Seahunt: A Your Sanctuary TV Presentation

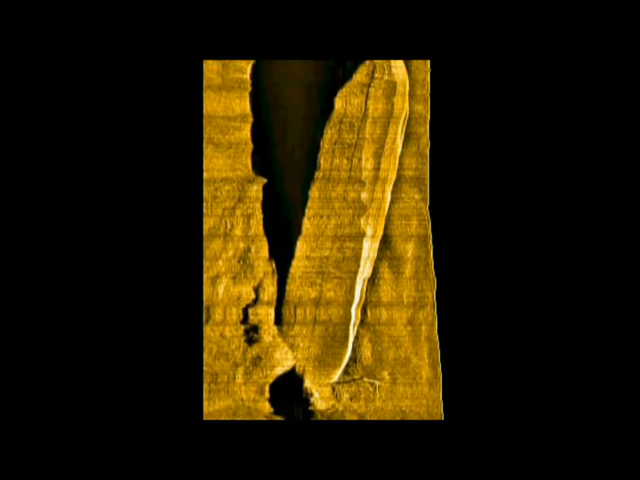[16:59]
You can see the curvature of the stern.
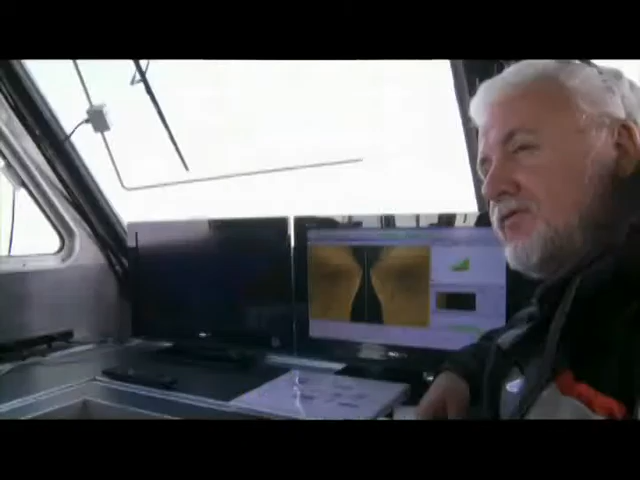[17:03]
For one thing's clear, we now know that our target is a ship.
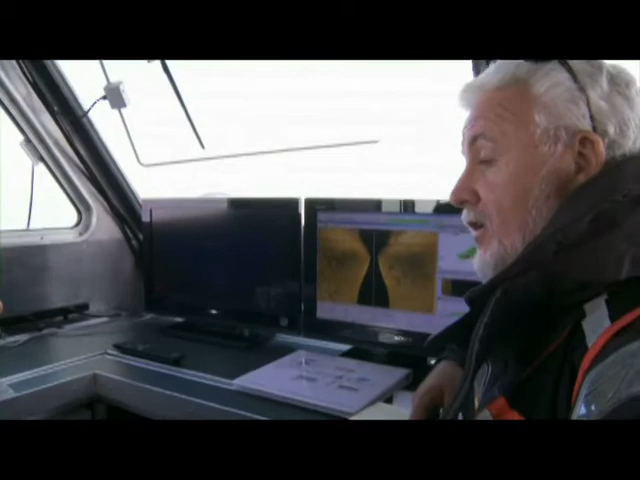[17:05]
Maybe you're looking at the Choctaw finally.
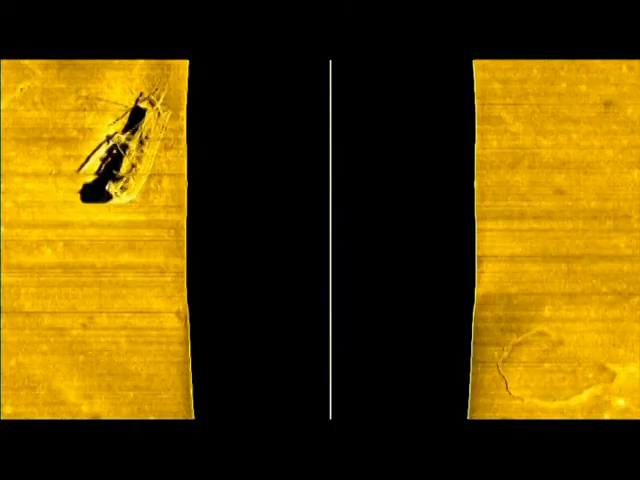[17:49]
There's no question about it. The target is a shipwreck.